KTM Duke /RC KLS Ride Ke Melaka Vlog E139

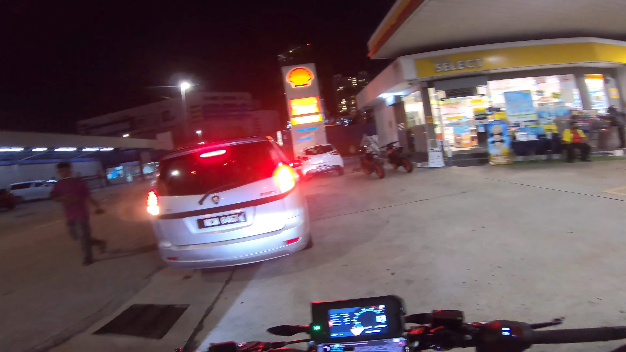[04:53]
So sekarang ni berhenti sekejap, pergi Shell, apa ni ada member yang nak pergi ke toilet.
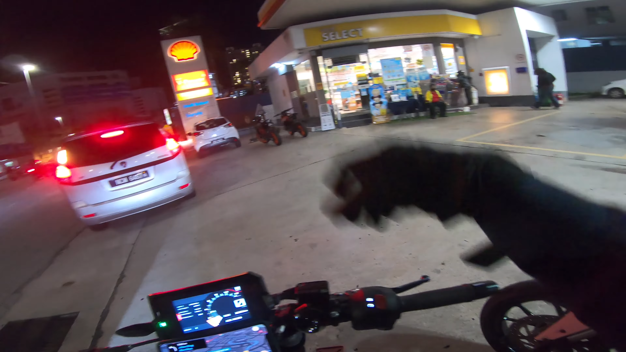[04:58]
And then kita orang akan ke Pantai Kelebang kejap lah.
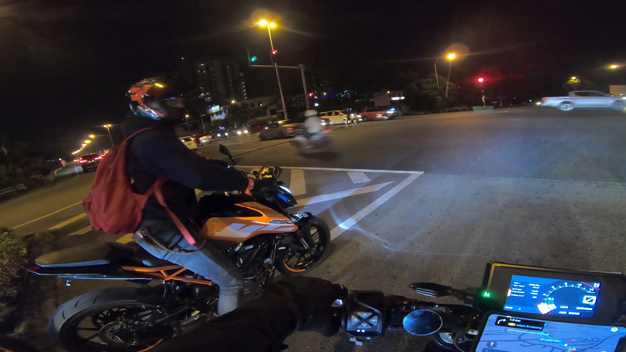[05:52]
So selamat tinggal Melaka, bandaraya bersejarah. Kita orang pukul 9.
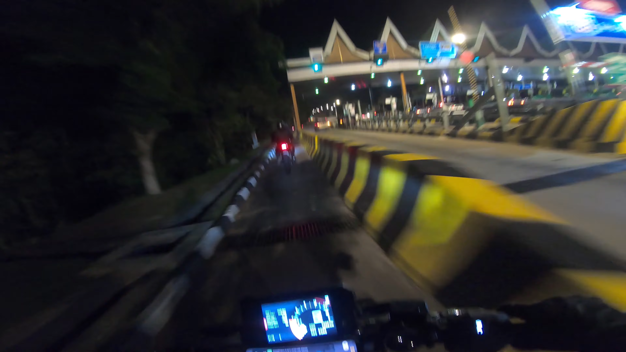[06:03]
Kita orang sekarang sedang meninggalkan Melaka daripada Ekro.
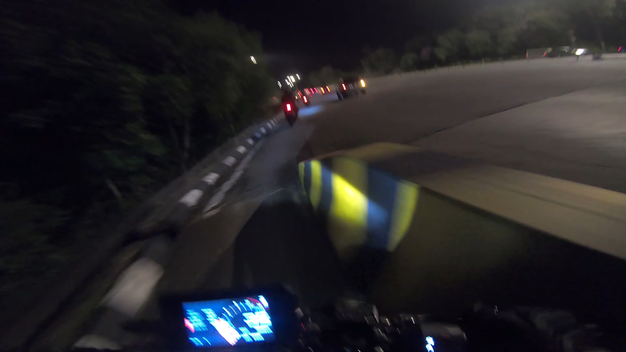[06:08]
Kenapa tak ambil simpan 4? Sebab kita orang malas nak redah trafik light yang banyak tu dan malas nak ikut jalan dalam yang gelap tu.